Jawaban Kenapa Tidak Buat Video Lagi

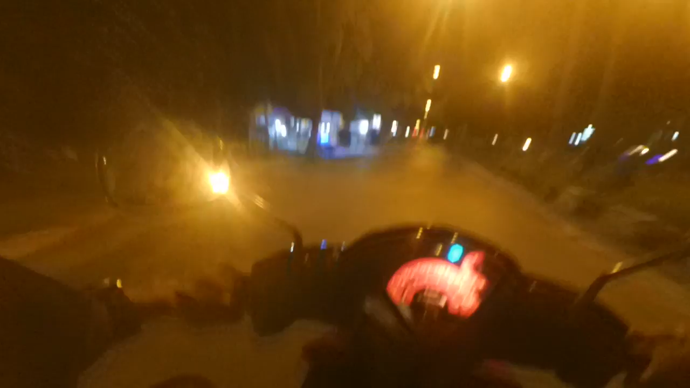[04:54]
Inilah ke Palangkaraya ya, jam berapa nih, pas jam 9 teng, memutar-mutar cari nasi goreng. Nah, nasi gorengnya itu ada ininya, plus apa namanya, plus pete.
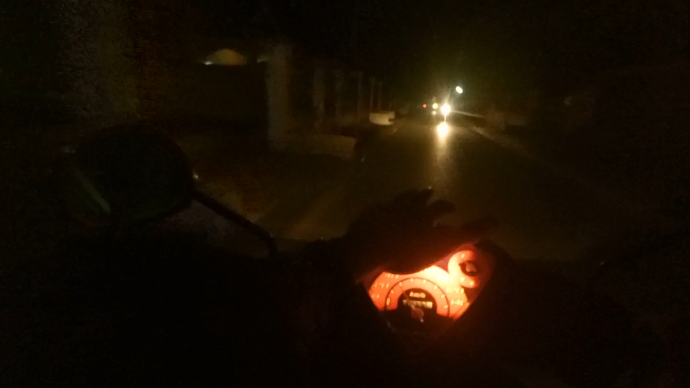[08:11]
Saya Juliandi dan melaporkan dari Jalan Lawu Palangkaraya. Jangan lupa subscribe channel ini. Ya, jangan cuma nonton. Lebay. Ini lampu saya ini kan mati nih, lampu pendeknya kan mati nih. Oh, jadi harus pakai lampu panjang gitu loh.